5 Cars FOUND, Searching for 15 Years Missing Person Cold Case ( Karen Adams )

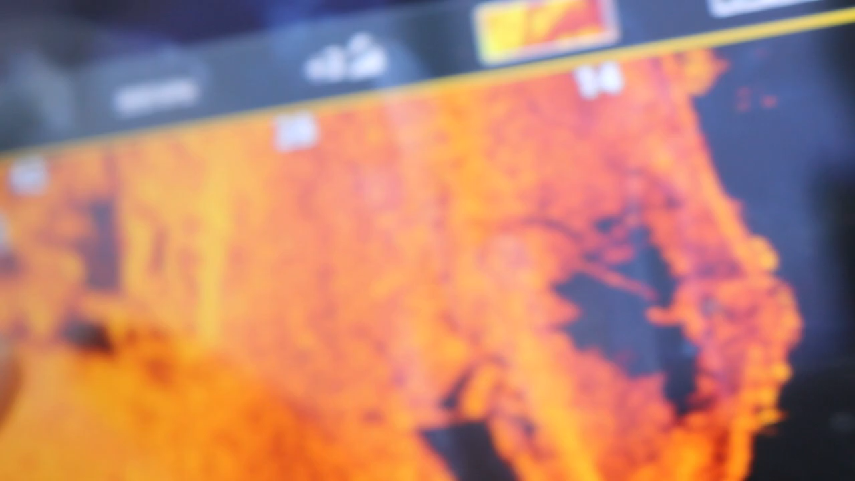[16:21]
Oh yeah, you can almost see. That one looks like something small. I'm like way out to the left.
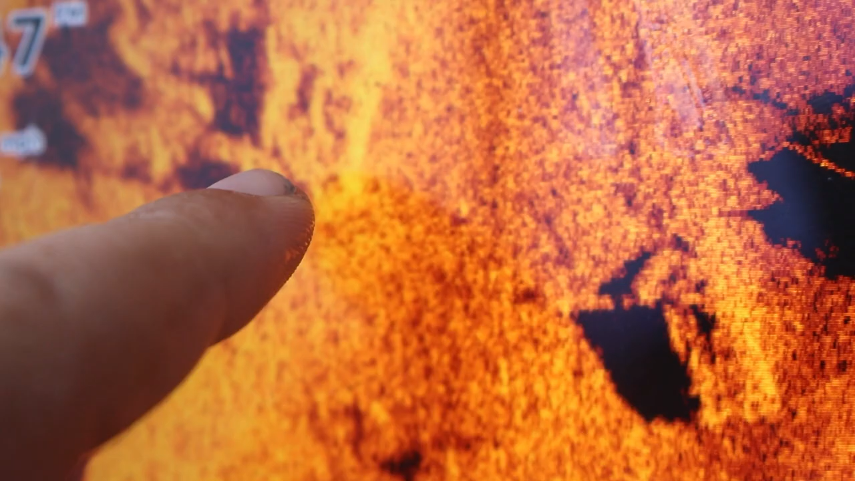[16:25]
And that, right there. That looks like someone's upside down. My screen's a little blurry. This is small.
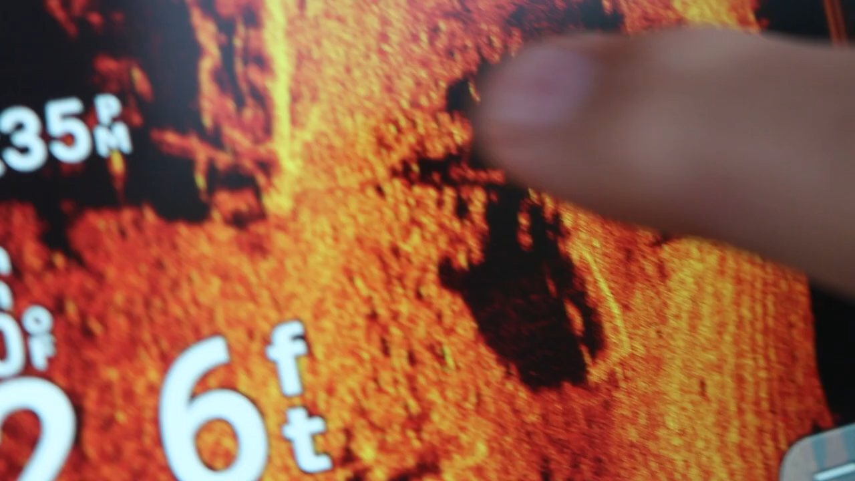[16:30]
Those two might be cars. Might be three vehicles. That one might be on its side.
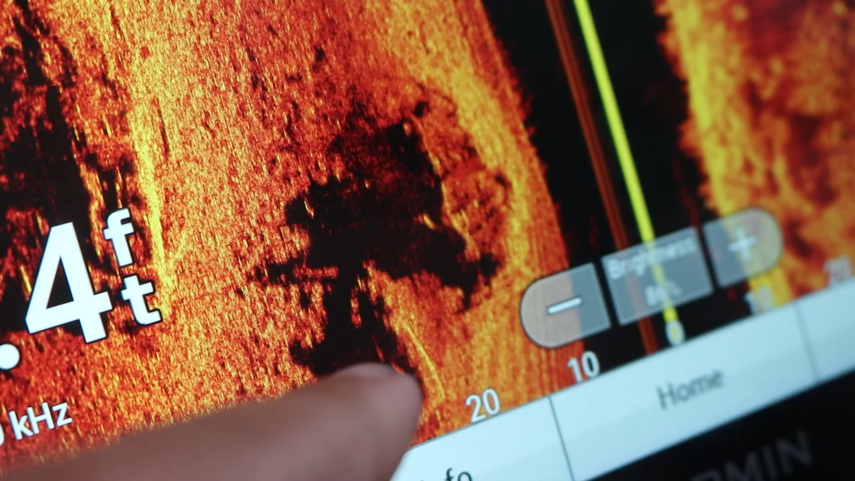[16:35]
That looks like a wheel. Might be a small car.
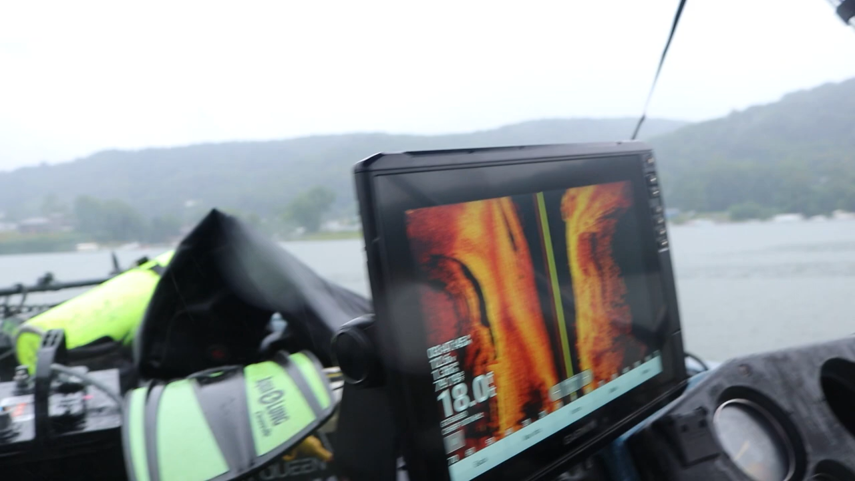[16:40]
There's our van again. Man, it's exciting. Finding all these vehicles.
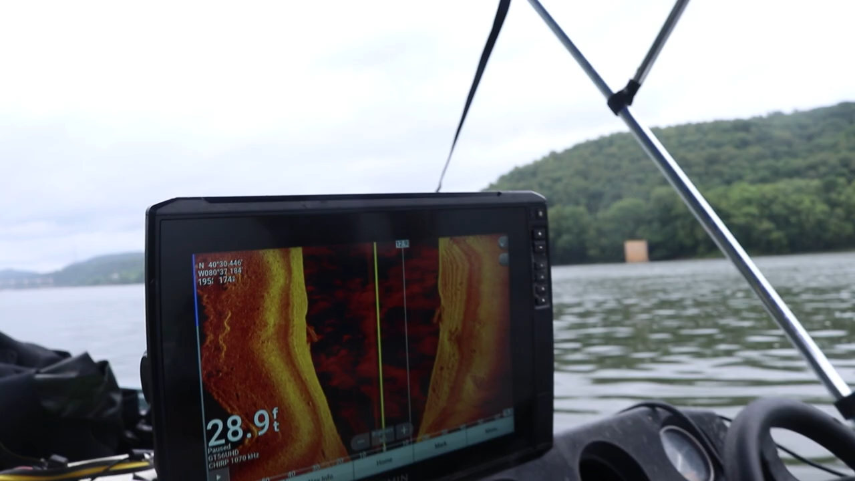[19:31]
On screen: depth 28.9 ft
But if you look on Jeremy's sonar, right there, that is a vehicle upside down.
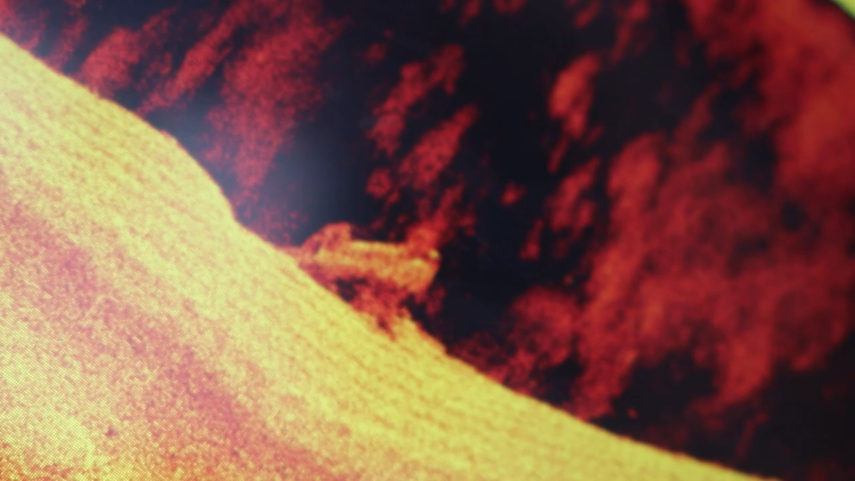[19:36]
I don't know what type. I don't know if it's ours.
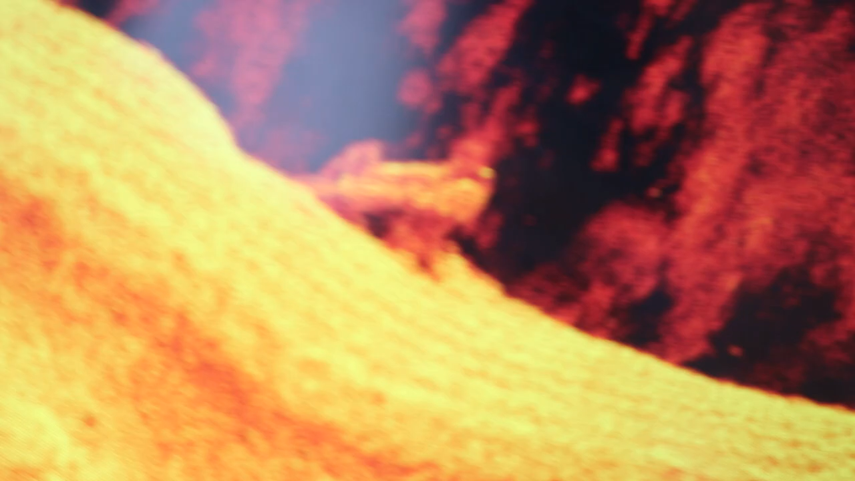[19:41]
It doesn't scream ours. It looks more like maybe a Jeep. But there are the tires on top.
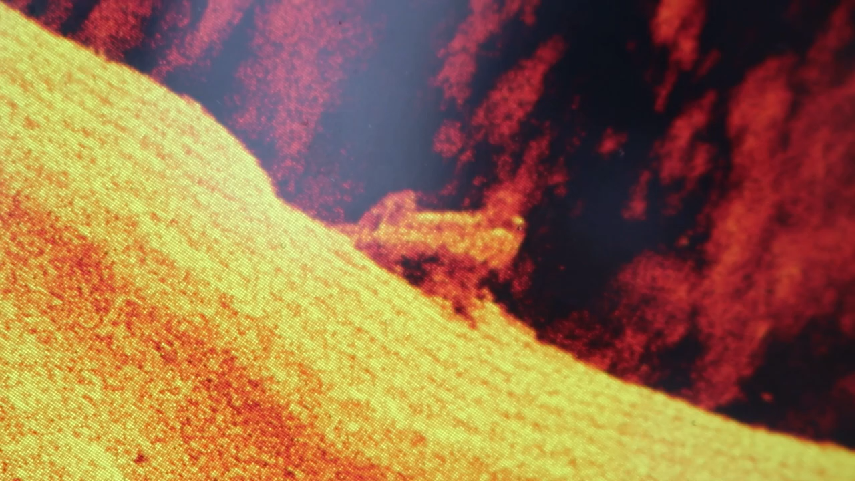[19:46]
It's pretty fat. I mean, it could be a car. But if I had to guess, that's... Could be a car. I will guess it's a Jeep.